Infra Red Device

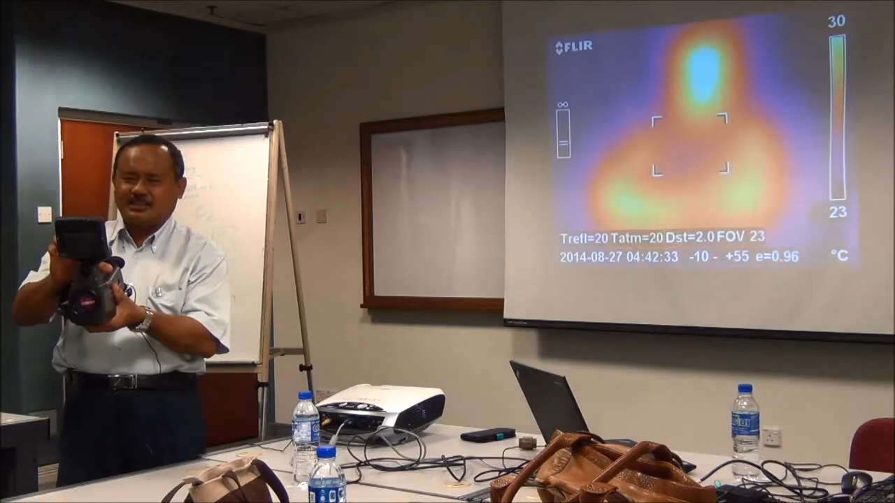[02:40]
On screen: scale top 30°C, scale bottom 23°C
bisa tu tak ada tak kena buat. Dia baru nak panas.
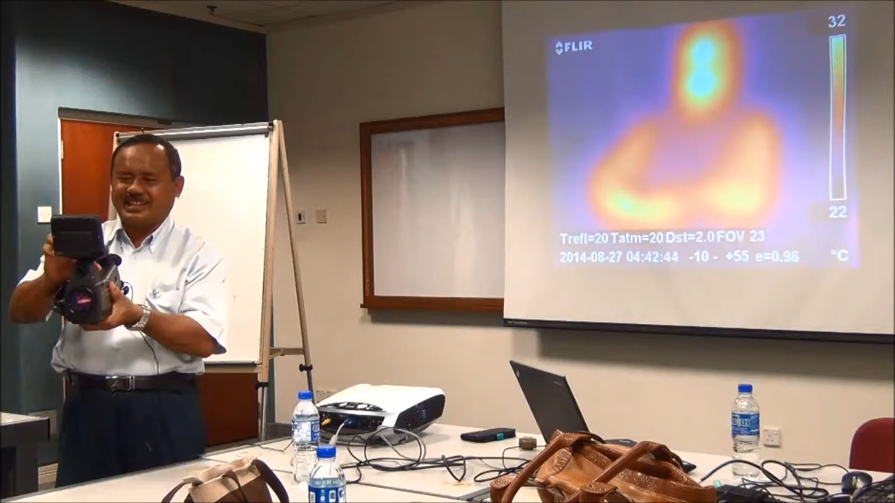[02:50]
On screen: scale top 32°C, scale bottom 22°C
Dia cakap kita punya blood pressure kot? Tak, dia tengok heat apa kat badan kita. Macam semua tu dia. Ini telus.
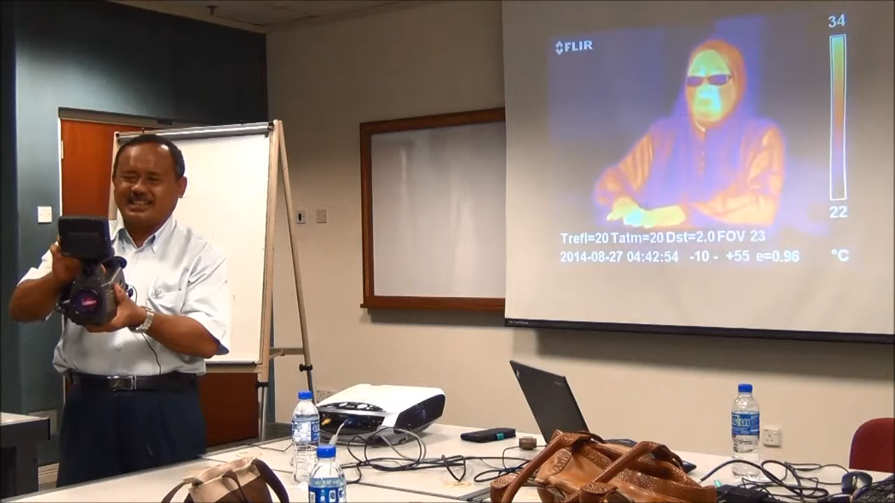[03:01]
On screen: scale top 34°C, scale bottom 22°C
Dia kamera ni dia tengok ada talking about range. Ini kalau malam-malam semua.
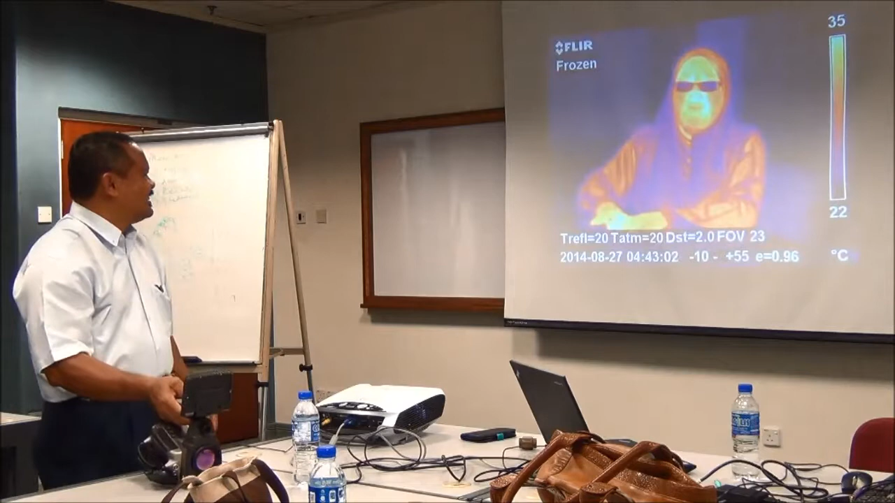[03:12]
On screen: scale top 35°C, scale bottom 22°C
So pasal MSMBT kita tukar dia punya sinus dia bagian dia parameter tukar dia punya MSMBT nanti add ke orang
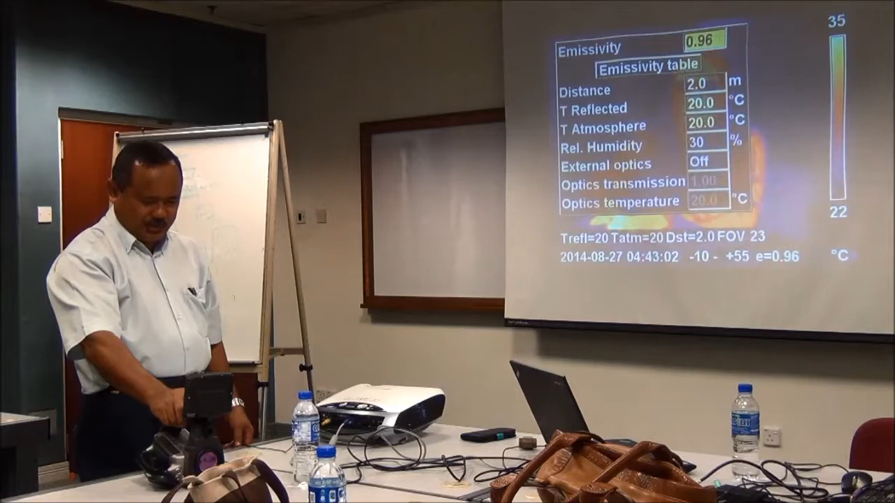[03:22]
itu ada frozen tu kan frozen main
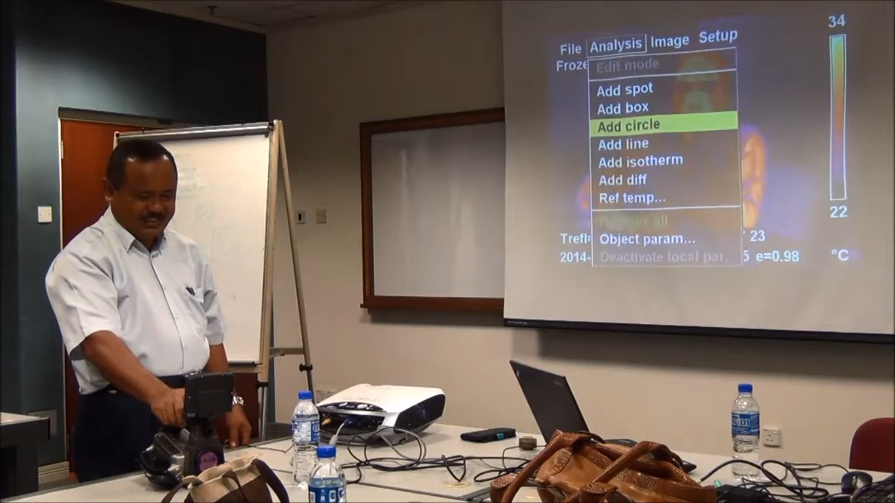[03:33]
frozen temperature ok ini demam tadi yep.
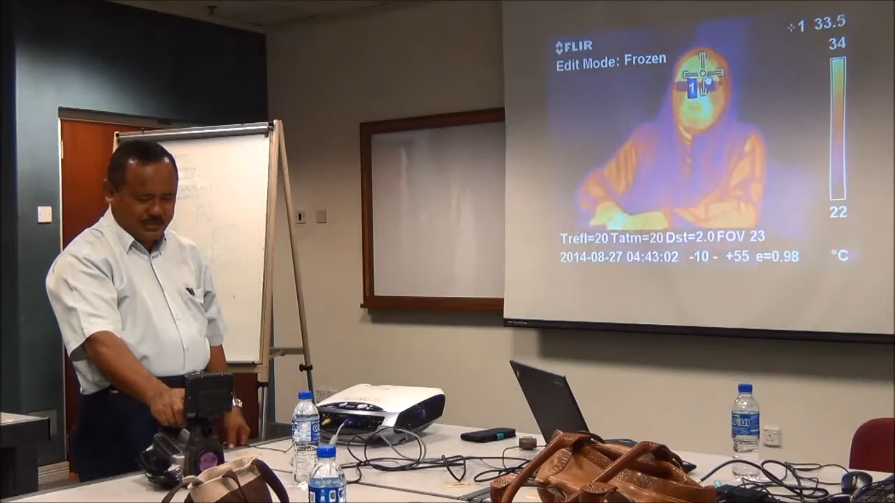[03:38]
On screen: spot 33.5°C, scale top 34°C, scale bottom 22°C
Ini dah ada software sekali dalam tu ya yeah? Dah ada software ya. Tak ada dalam komputer.
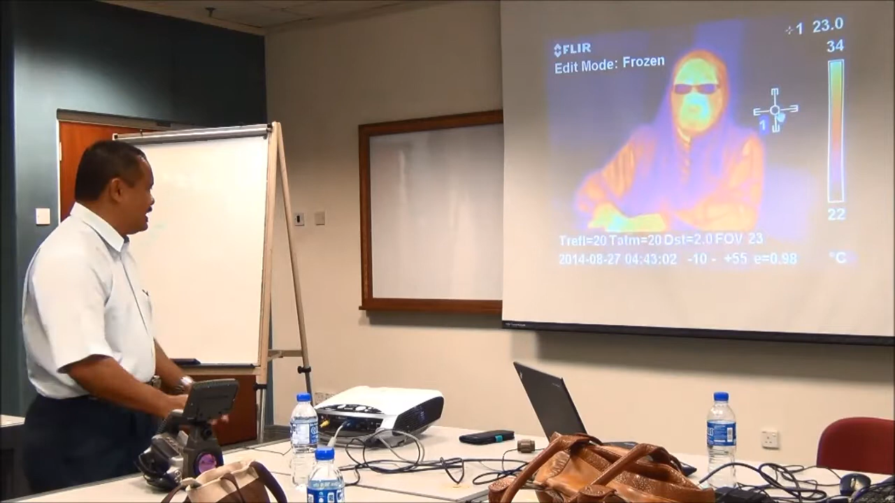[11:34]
On screen: scale top 34°C, scale bottom 22°C
Maknanya delta T ataupun tadi kan ada di sejuk panas kan? Yes. Oh ni, paling minimum dia apa tu? Buat dia different by apa ni? Oh dia, so negatif. Ni. Negatif 10. Negatif 10. Buat ni buat ni. Oh ya ya. Negatif buat kan? Negatif 10. Dia boleh ambil. Maknanya 22 dengan 34 tu temperature yang ada yes. Kat Isma. Ya. Ah. Ya, yang Isma tu maknanya antara tadi tu 24.
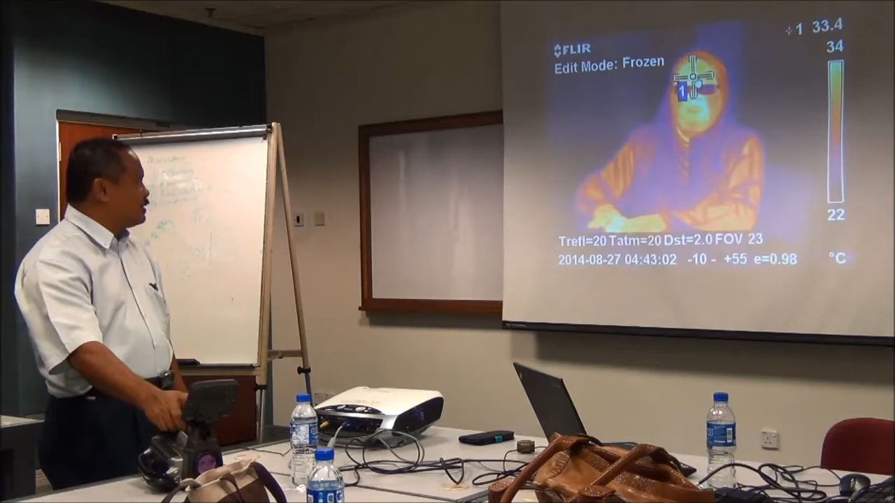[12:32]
On screen: spot 33.4°C, scale top 34°C, scale bottom 22°C
Contoh lah kita ambil. Tangan paling panas ya. Dia ni apa tu kamera ni dia telur dia tak apa. Dia anything on surface dia ambil. Anything on surface. Dia tak ada ni. Dia bukan X-ray.
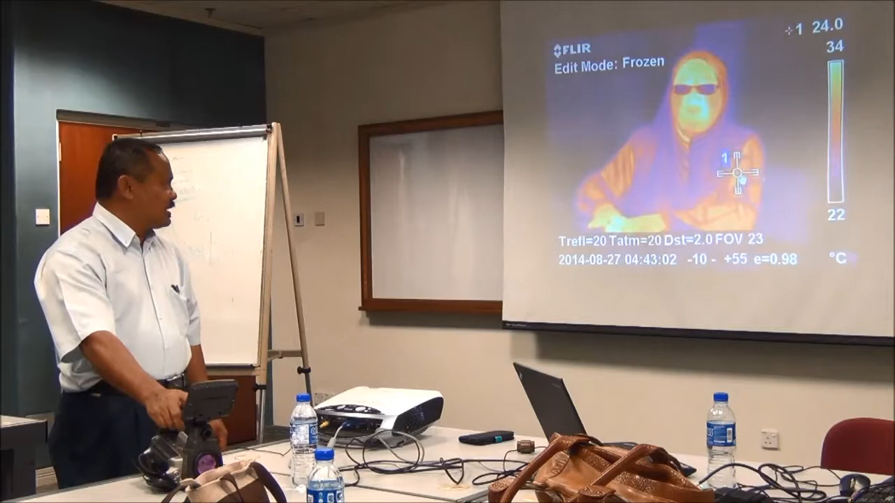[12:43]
On screen: spot 24.0°C, scale top 34°C, scale bottom 22°C
X-ray yes, short wavelength dia dia boleh penetrate dalam. So dia ni on real surface. Even mata kita lebih power daripada dia punya ni. Tapi dia tengok apa? Heat. Dia tengok heat tadi. Anything on heat dia boleh. Ya, kan? Macam ni dia nak tengok mana panas mata kita. Agak-agak mana yang panas? Ada dekat ni. Ada yang panas kan? Mata kita nampak tak? Tak nampak kan. Tapi dia bantu kita tengok.
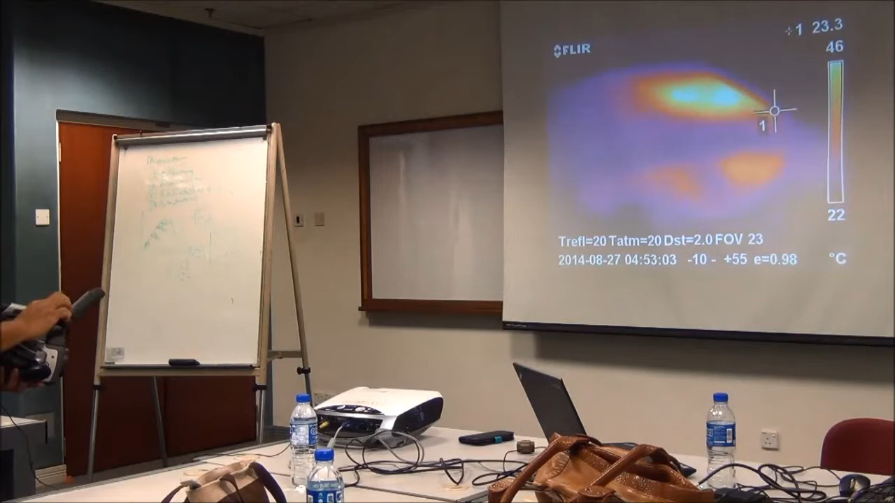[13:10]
On screen: spot 23.3°C
Macam ni kan kita dekat prosesor dia.
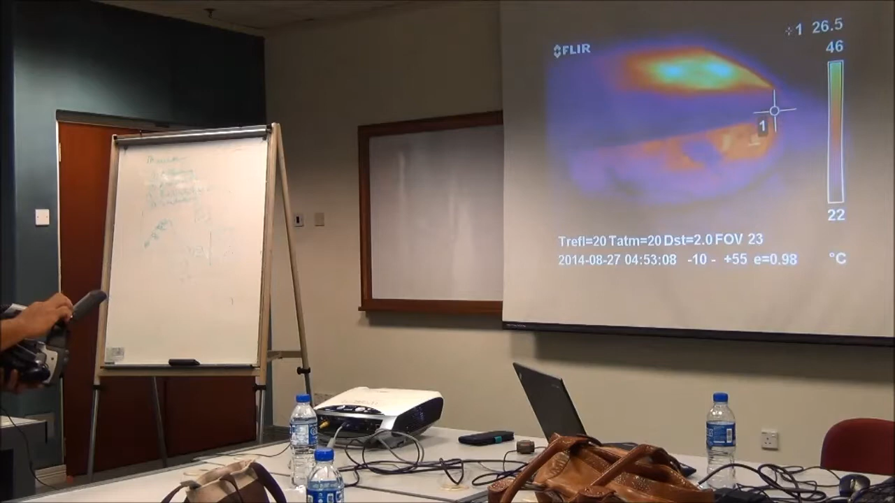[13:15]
On screen: spot 26.5°C, scale top 46°C, scale bottom 22°C
Dia memberi apa tu maklumat lah. Dia membantulah contoh kita dalam power plant TMB kita talking